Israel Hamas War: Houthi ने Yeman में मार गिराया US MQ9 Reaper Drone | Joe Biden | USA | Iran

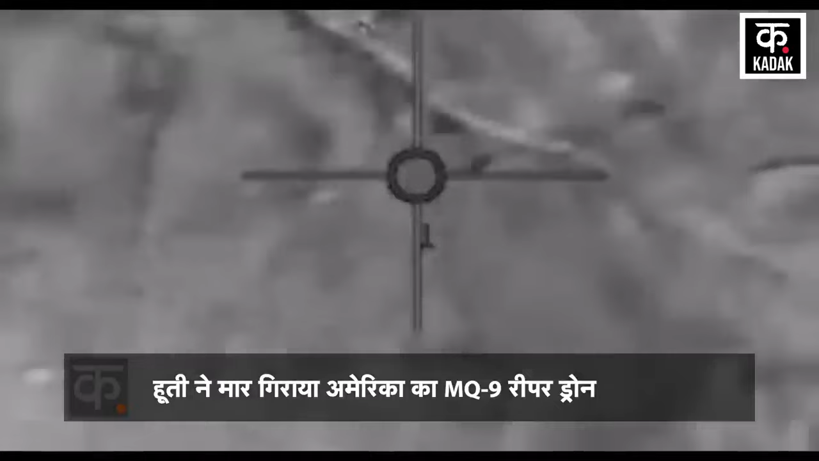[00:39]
مQ9 ریپر ڈرون کو مار گرانے کی بات کہی ہے
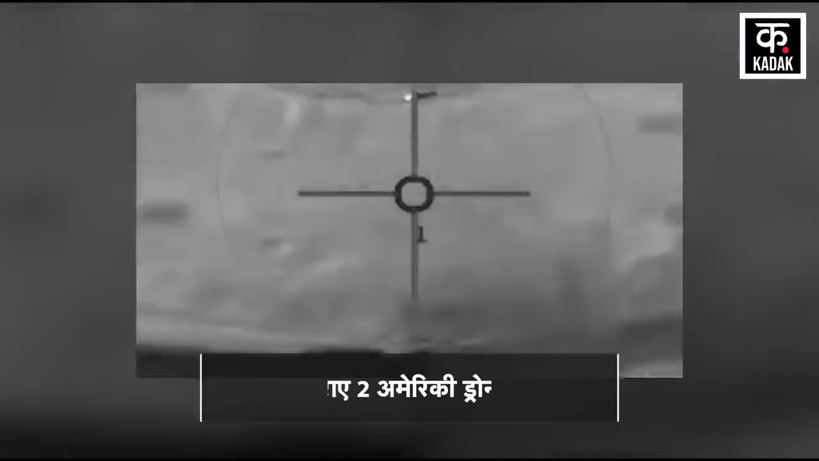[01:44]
آپ کو بتا دے کہ سال 2019 میں یمن میں دو الگ الگ جگہوں پر امریکی
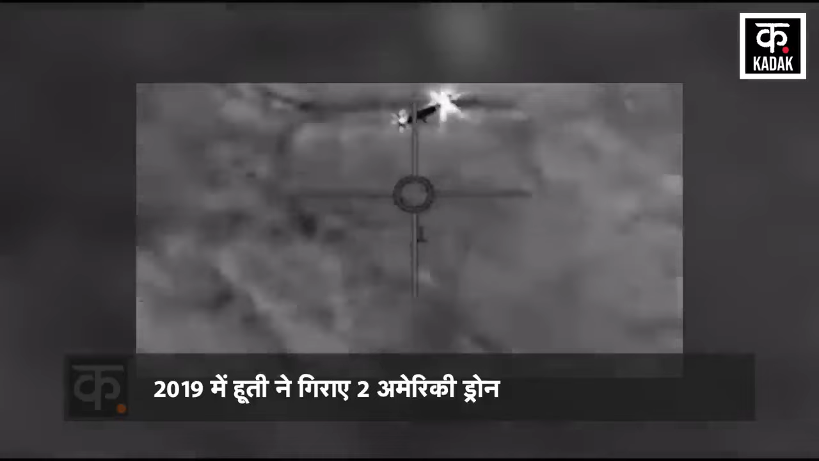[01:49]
ڈرونز کو اسی طرح نشانہ بنایا گیا تھا حالانکہ میڈلیسٹ میں چرمپنتھیوں پر لگام